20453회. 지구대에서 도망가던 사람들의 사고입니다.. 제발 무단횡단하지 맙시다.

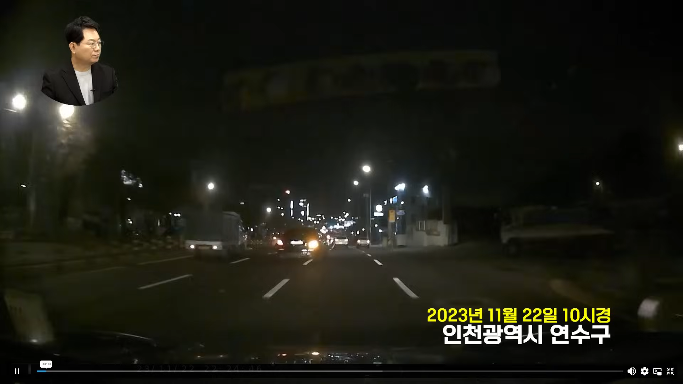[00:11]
10시 반 정도 됐네요. 오른쪽에 파출소가 있네요. 어...
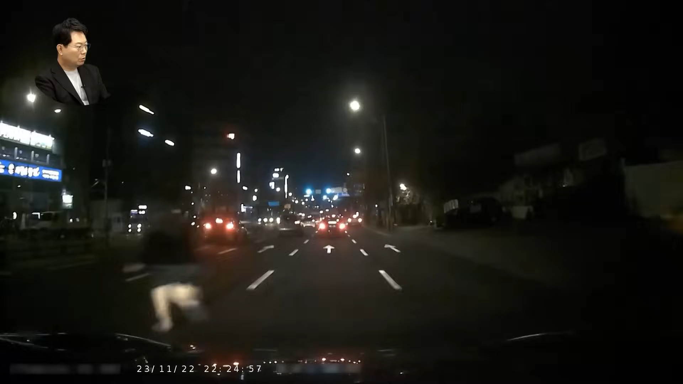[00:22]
뭐야? 어떻게 된 거야? 어... 놀랬어.